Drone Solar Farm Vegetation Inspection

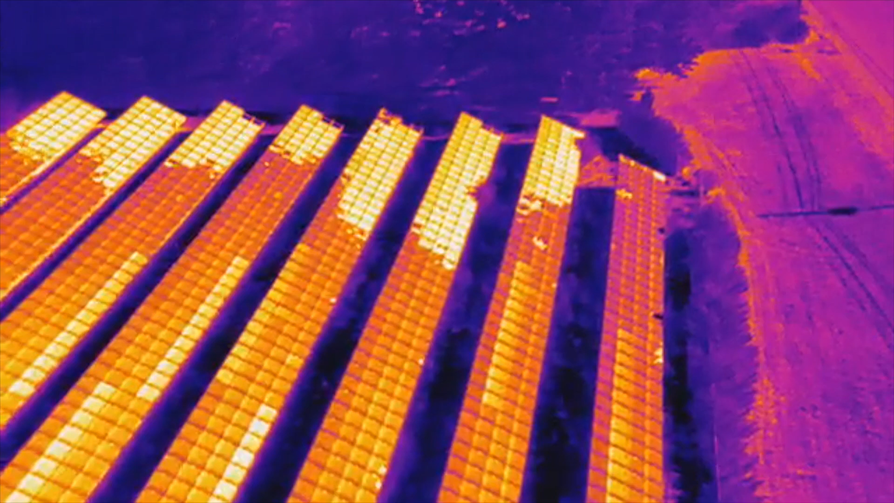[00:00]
Hey how's it going everyone? This is John at the DroneLeaf and I want to make this quick video.
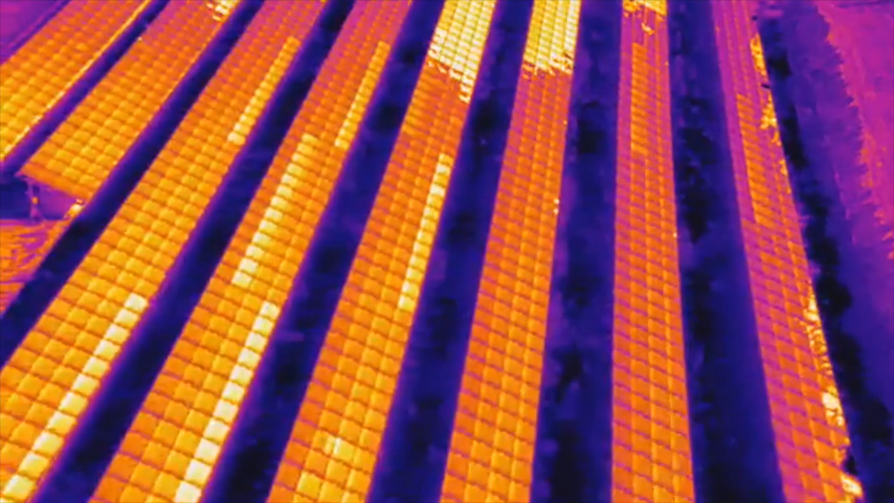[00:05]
We're out here actually inspecting this pretty small solar farm using our infrared drones and there's a lot of overgrown vegetation actually throughout all the modules here and
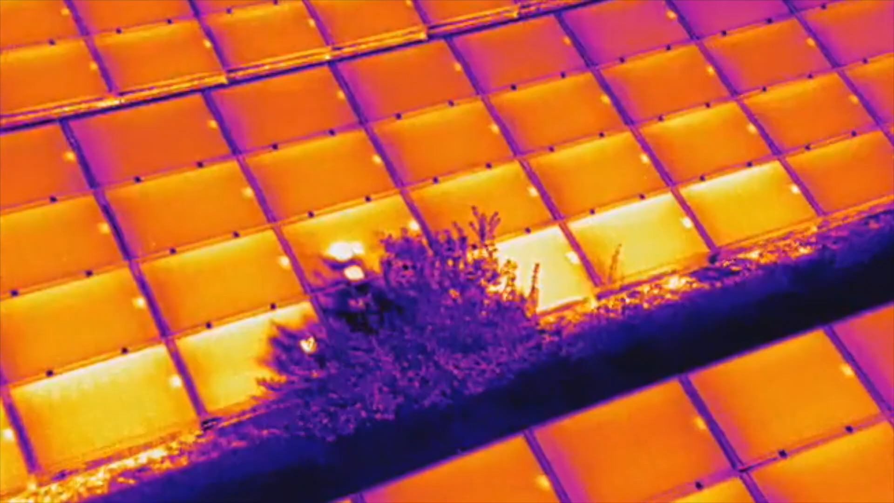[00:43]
So when the plants and weeds really escalate to this level this is you know really bad for production as the sun energy will be blocked so causing shadowing happening on the modules.
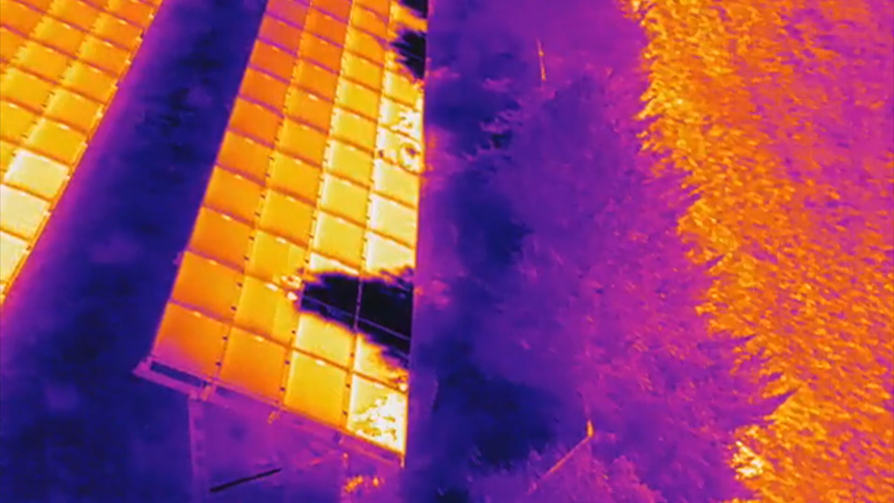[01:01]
In doing this pass at the front of the system we can actually see
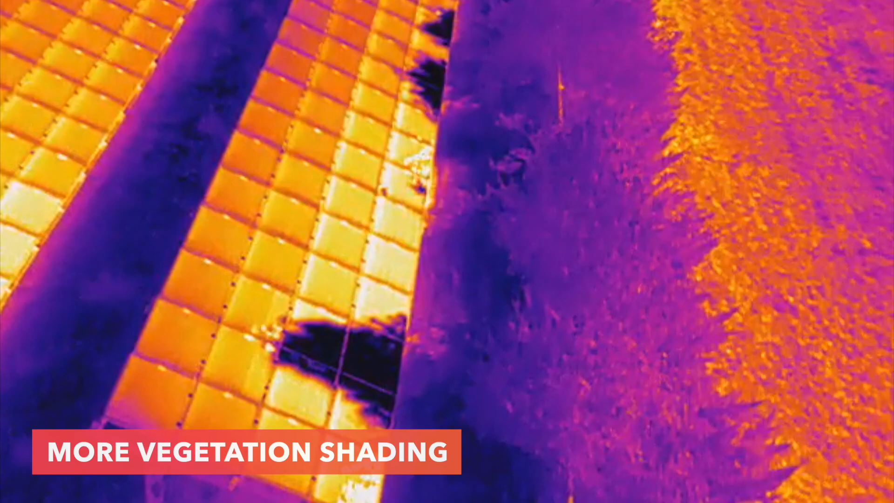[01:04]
that all this fencing is completely covered by all this vegetation.
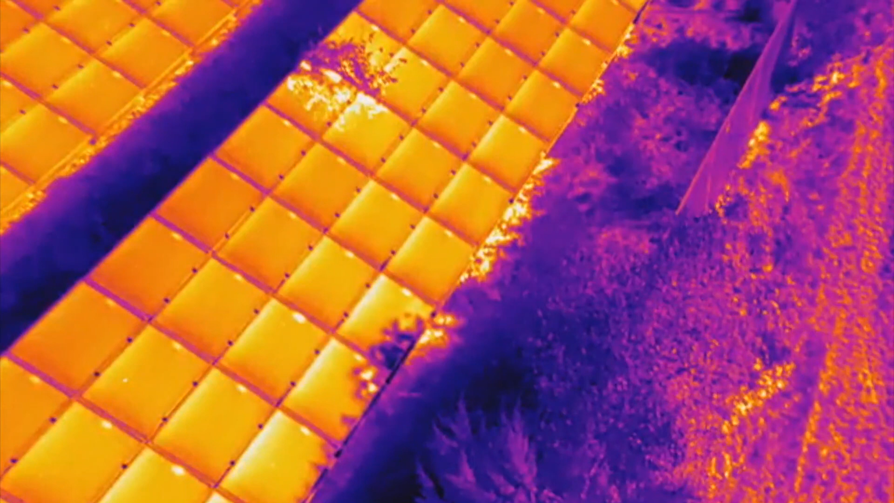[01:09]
So that was it for this quick video about vegetation management at solar farms and how drone inspections are actually able